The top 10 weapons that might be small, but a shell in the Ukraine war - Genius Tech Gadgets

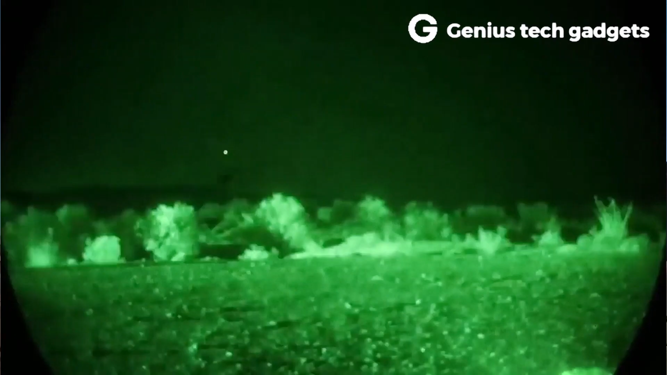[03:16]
the stinger uses an infrared seeker that locks onto the heat
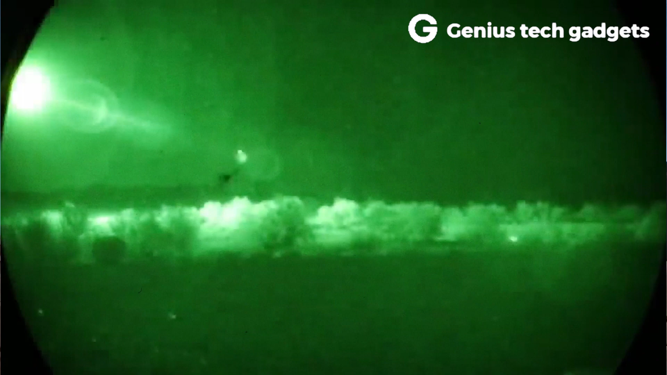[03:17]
emitted by an engine's exhaust making it highly accurate with targets between 3 800
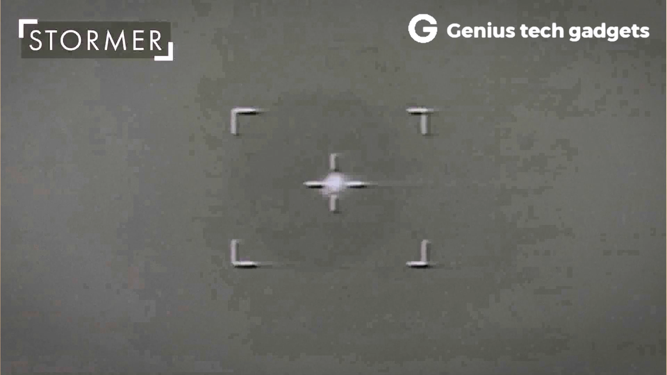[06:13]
addition star streak fire control systems
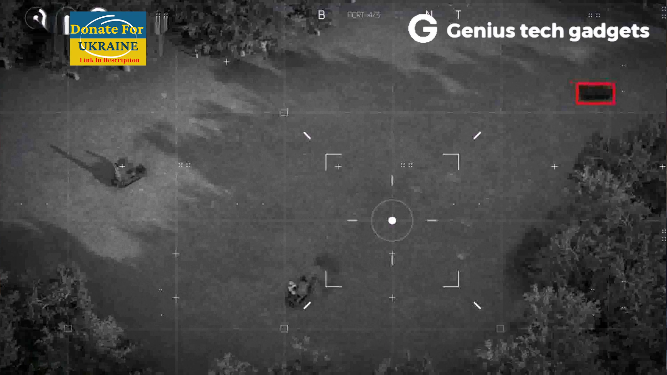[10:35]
an aided target tracker to identify track and